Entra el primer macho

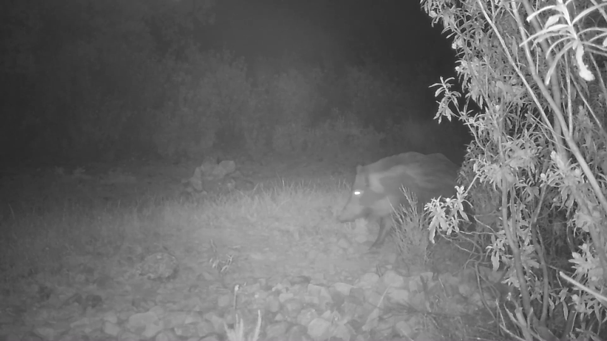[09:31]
Aquí lo tenemos, un machete joven, no se le ve boca. Y este es el primer invitado que entró esa noche. Después veremos si hay más.
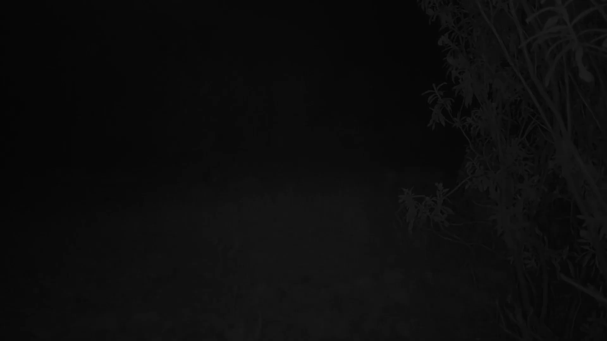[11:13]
Bueno, estos ya se fueron y por último llegó este zorrito allá al comedero a dar una vuelta. No creo que pillase nada de comida, pero bueno, allí andaba.